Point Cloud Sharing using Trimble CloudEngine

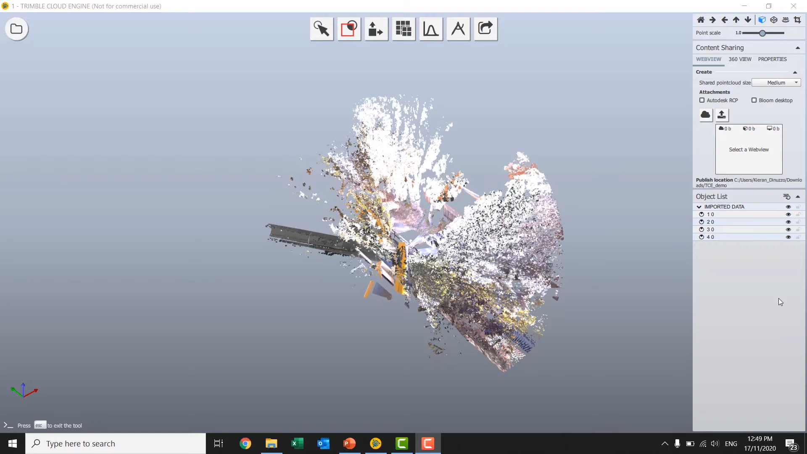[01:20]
But in this circumstance we've got some interesting manhole data.
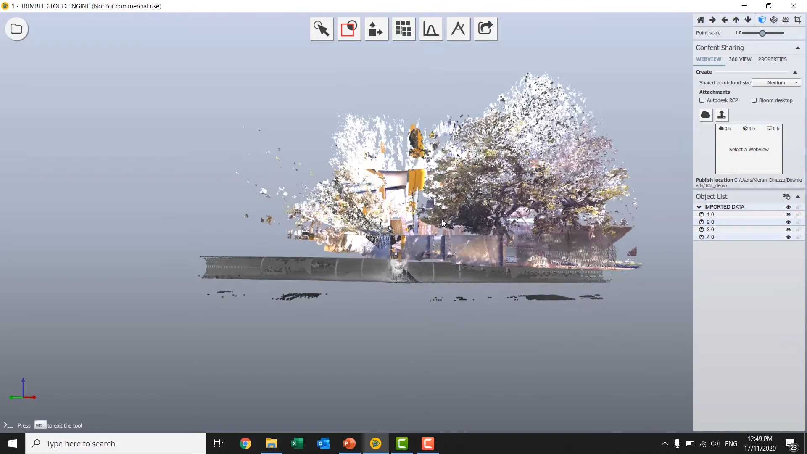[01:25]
So we took the X7 scanner and started on top of a tripod and then inverted and elevated down.
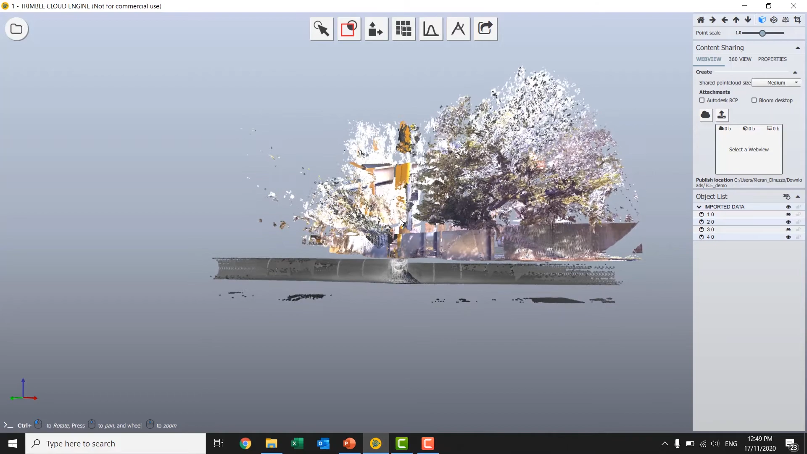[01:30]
I'm going to go through a little bit of clean up.
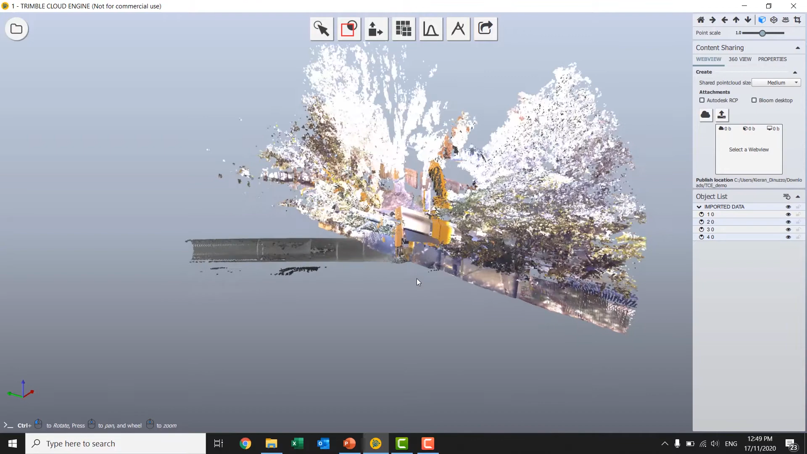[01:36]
So I'm not particularly interested in any of the above ground. So I'll use a lima box clipping plane tool, whichever we want to call that.
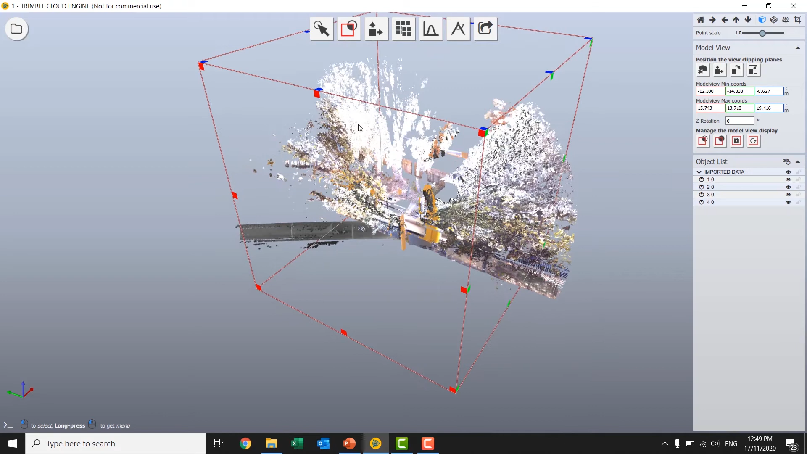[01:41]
Get rid of a little bit of these trees.
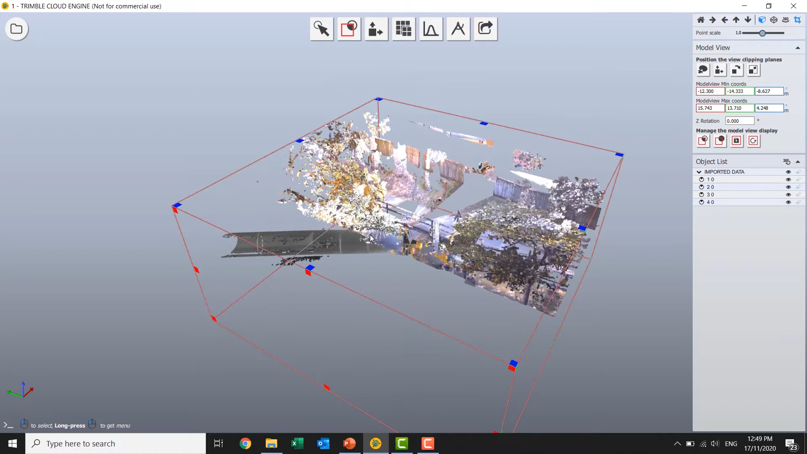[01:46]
Until we work out what we want to be seeing. I had a setting in use to automatically constrain the radius of each scan. So I've got 20 meters on there. Otherwise I'd have a little bit more data in each direction.
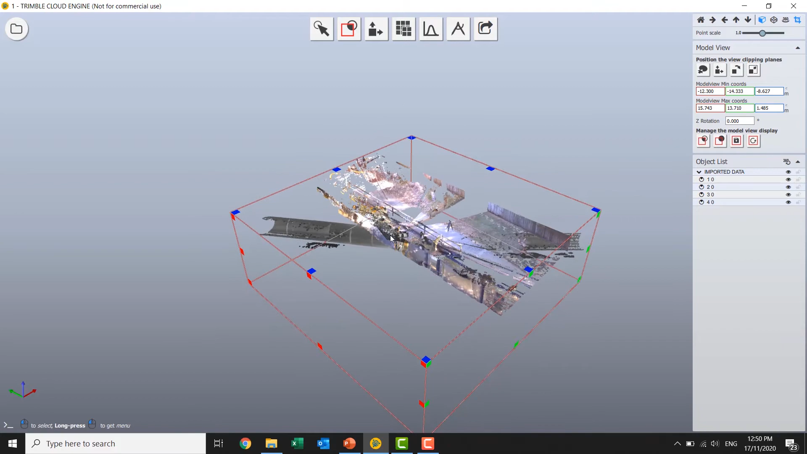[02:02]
For this scenario, let's say I'm just mainly interested in the underground features and probably the entry point.
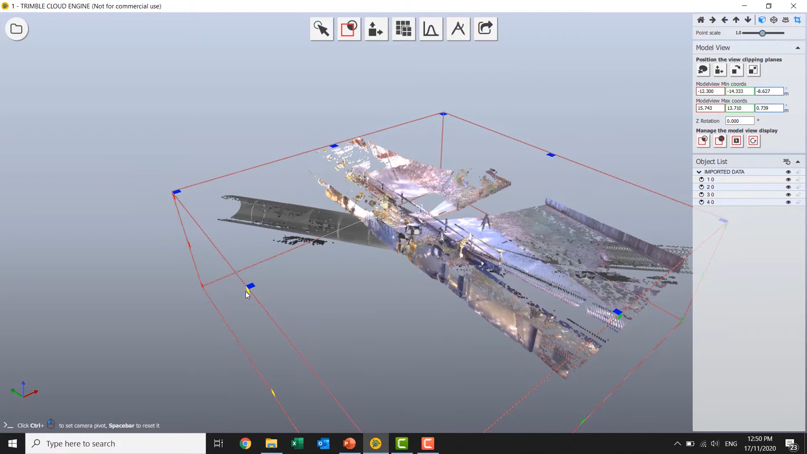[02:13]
So somewhere like that. Then I'll jump in and start doing some cleanup.
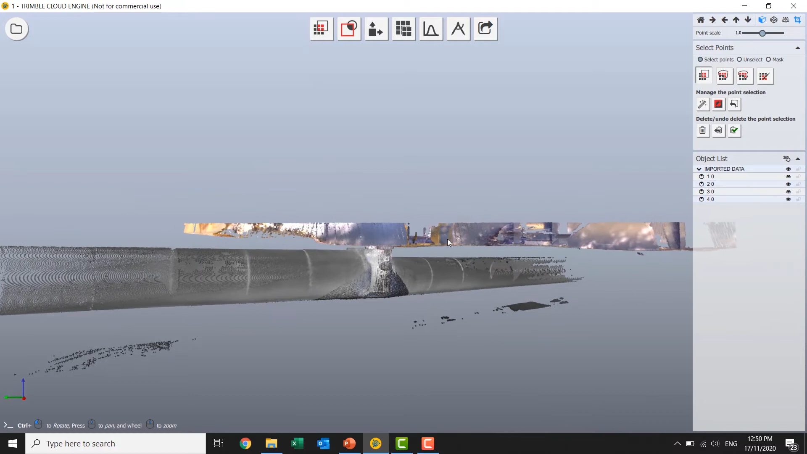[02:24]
So we've got our usual sort of bulk select tools. Delete those. A little bit of reflection from some water underground.
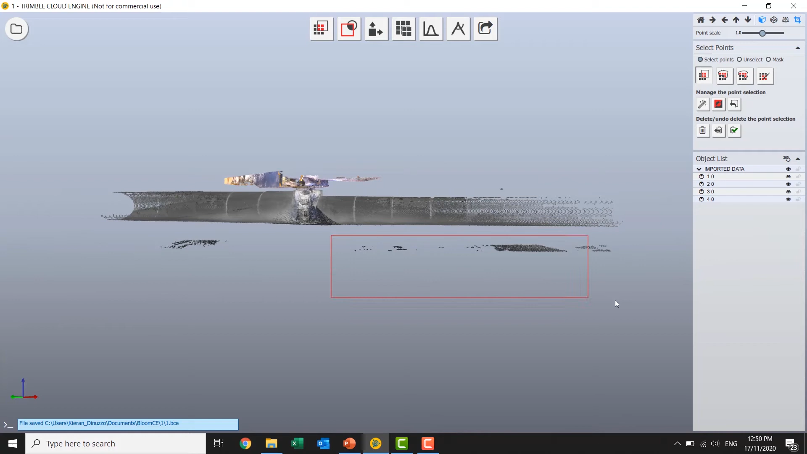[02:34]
I want that. And a variety of tools.
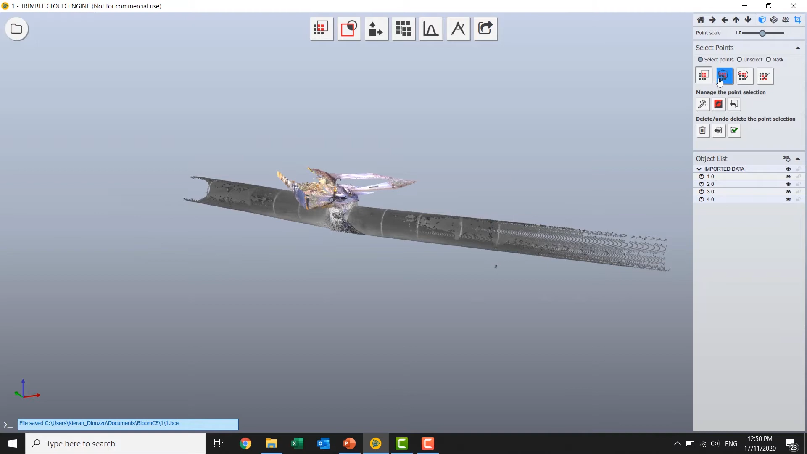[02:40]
The usual sort of polygon or freehand select.
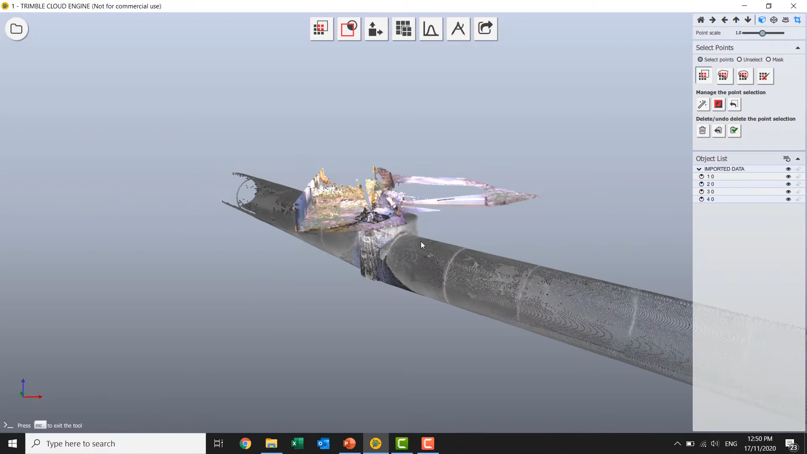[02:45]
I can add and subtract from a selection so I can get in and clean up in that complex 3D shape that I need. So I'll go and finish that now.
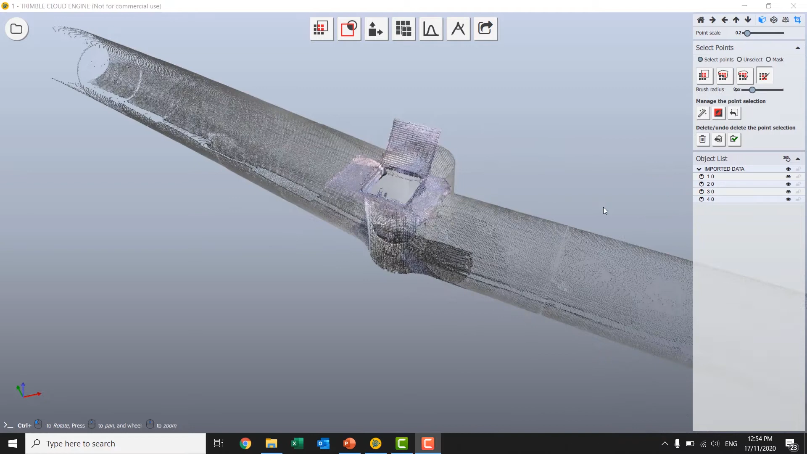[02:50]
So another minute or two into some of the cleanup there. Just finishing with one of the handy features of Cloud Engine which is our brush select. Sort of intelligent brush. Which is going to select based on distance. So here I can brush onto some of this tripod noise at the forefront of my scan. And not be too worried about selecting the actual pipework behind it.
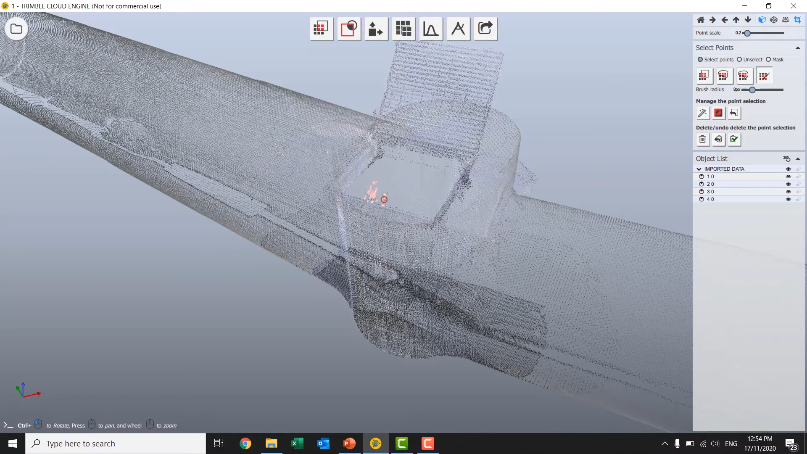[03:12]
Delete that. Still got a little bit more.
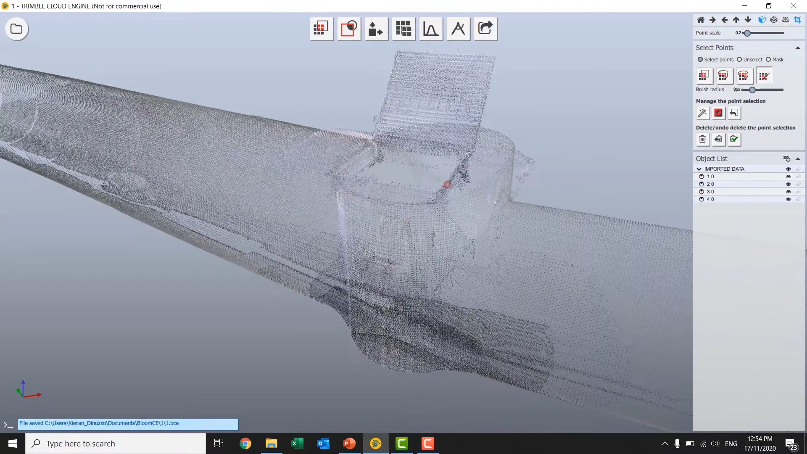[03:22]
Very good.
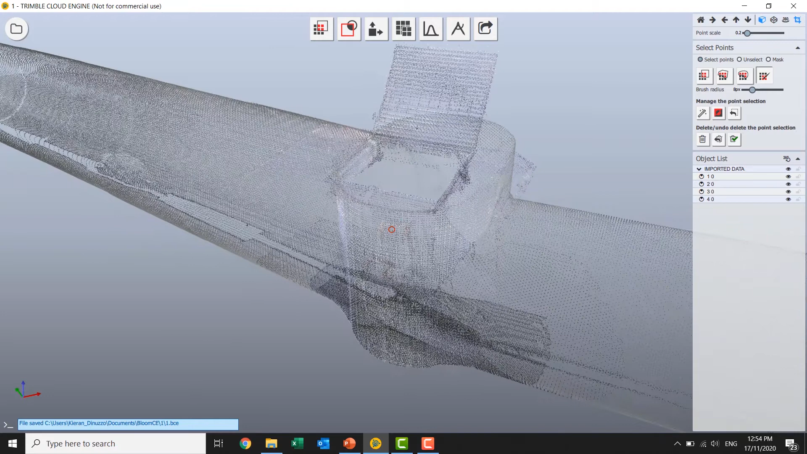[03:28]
So one thing I probably should have pointed a little earlier is I've got a number of preset levels of detail I suppose. So one of the strengths of Cloud Engine is that it can manage very, very large point clouds in such a way that our computer can still see it and operate with it. So we've got two pre-selected here.
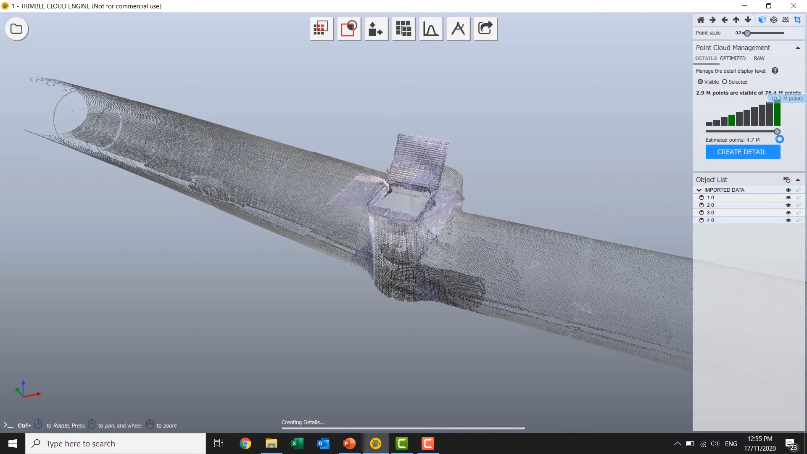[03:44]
I'm just going to go ahead and load up the slightly higher resolution.
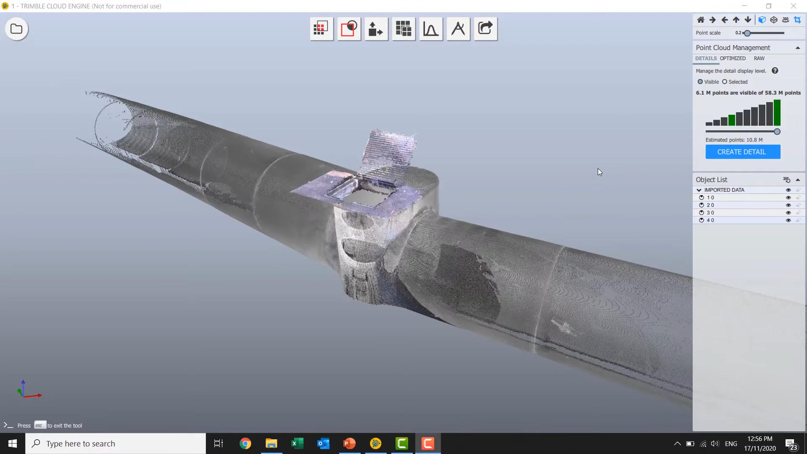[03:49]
So that might look a little bit nicer now. So now that I'm reasonably cleaned up. I'm going to show another nice feature of Cloud Engine which is some pretty easy ways to get some light modeling happening.
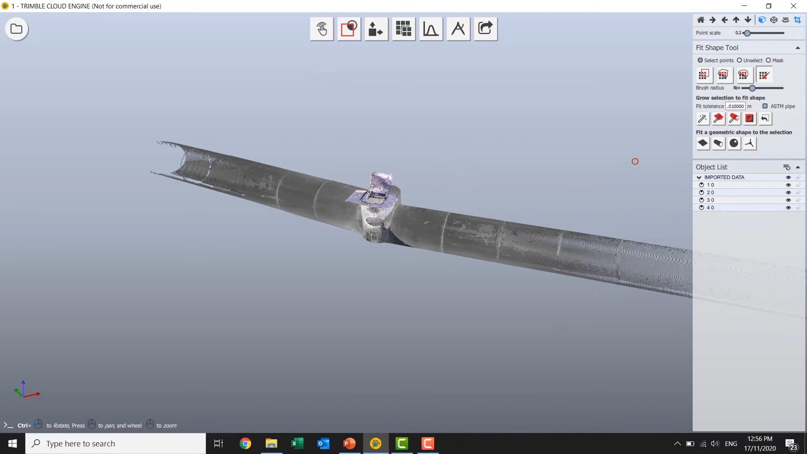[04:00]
So I'm just going to put some cylinders in essentially to replicate these pipes.
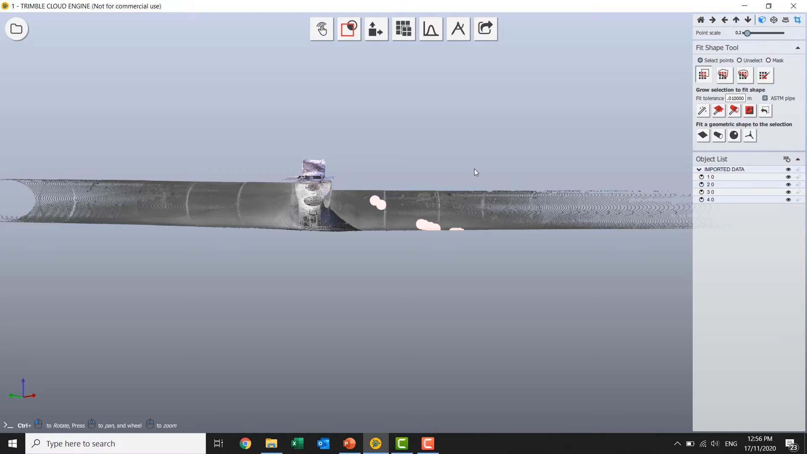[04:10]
Grow that selection using a cylinder. And you can see it's giving me a pipe radius there which is pretty helpful.